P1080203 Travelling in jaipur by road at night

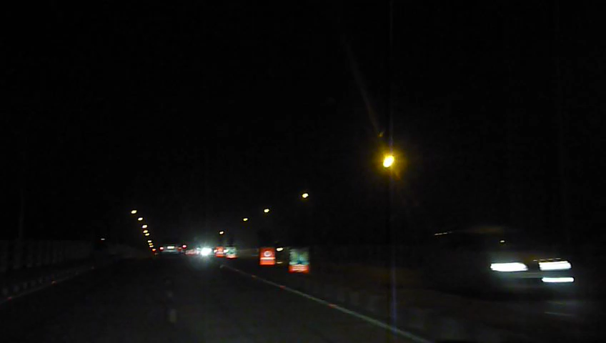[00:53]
जब स्कूल पे से गए तब अलग लग रहा था, अब देखो हाँ हाँ बहुत फर्क है, लाइटिंग में अलग ही फर्क है। हाँ हाँ बहुत अच्छा।